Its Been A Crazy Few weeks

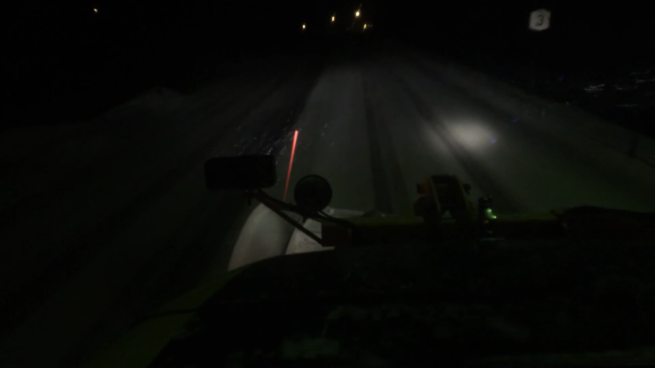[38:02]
I've seen a lot less of wrecks, and the people did make it, you know. It's absolutely, I'm boggled by it. But that was basically what the story was linked up to on the guardrails. And why, when you see guardrails, you know, you look over here to the right, we got 3-foot snowbanks.